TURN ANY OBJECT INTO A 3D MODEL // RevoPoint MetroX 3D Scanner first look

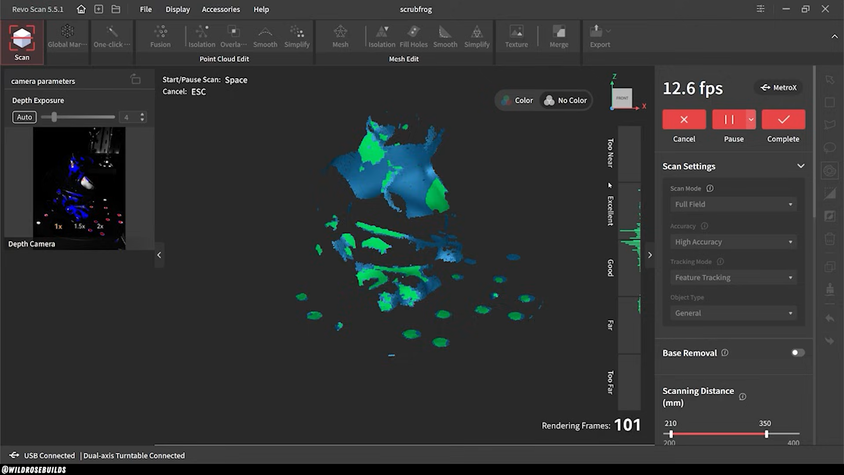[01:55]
And here we can see the frog model slowly start to take shape.
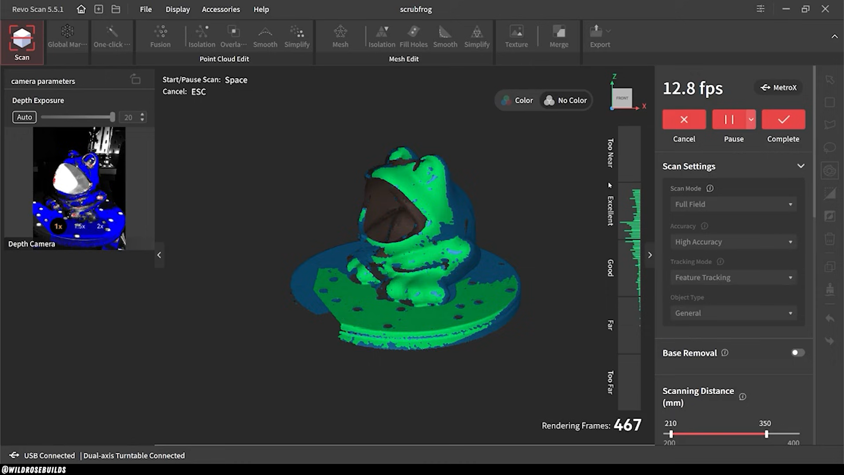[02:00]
3D scans start as a point cloud, which looks like this. And just to put the Metro X's power into perspective, it's capable of scanning 7 million of these points per second in full field mode.
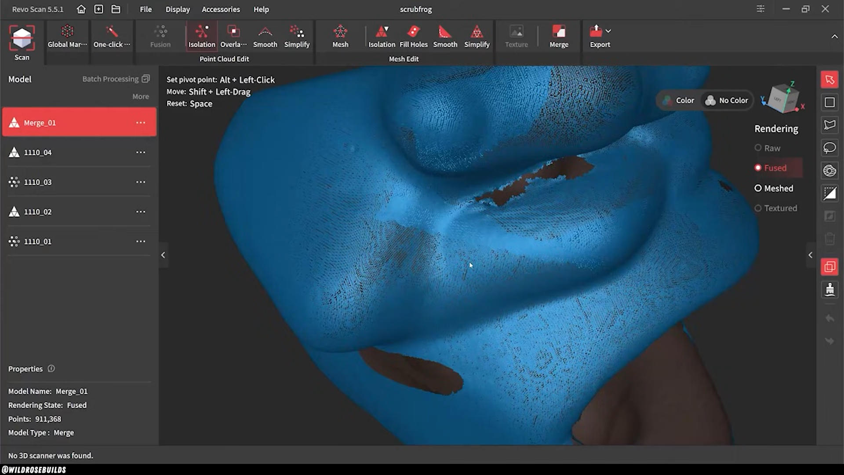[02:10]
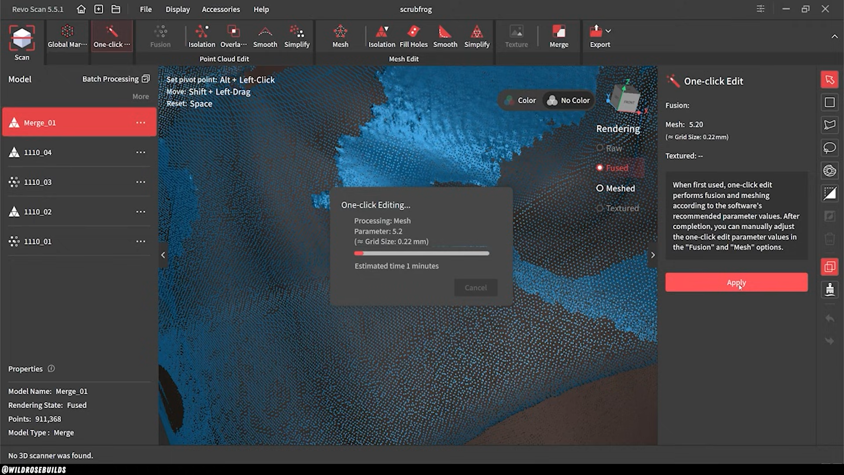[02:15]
The next stage for our model is to turn it into a mesh, which is basically drawing a line between each one of our points and creating polygons.
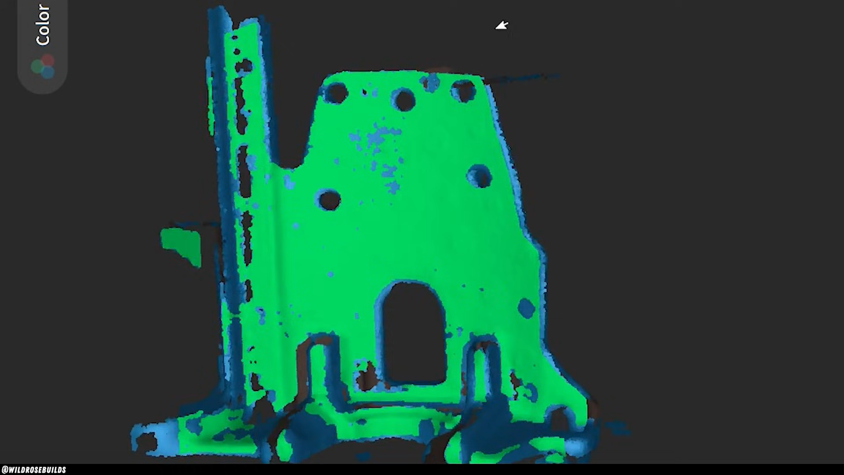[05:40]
After getting a few scans using both the blue laser and full field scanning modes,
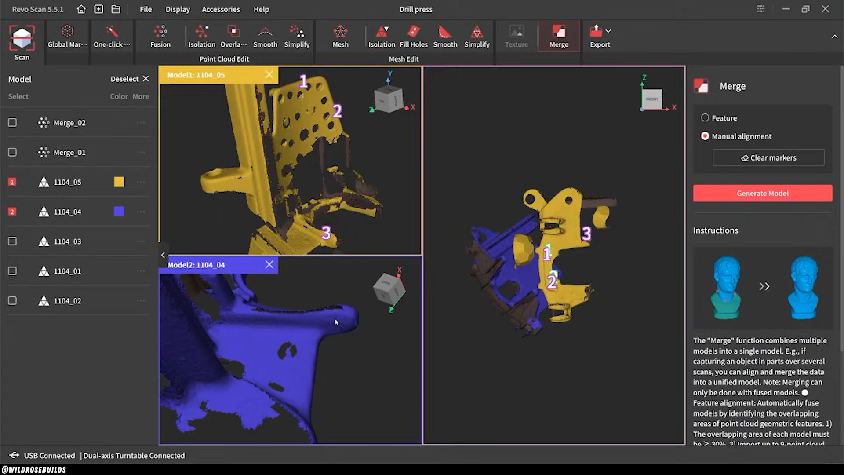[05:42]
I merged them all together and exported a mesh. I pulled this into Fusion and here's the resulting scan, rendered with an aluminum finish.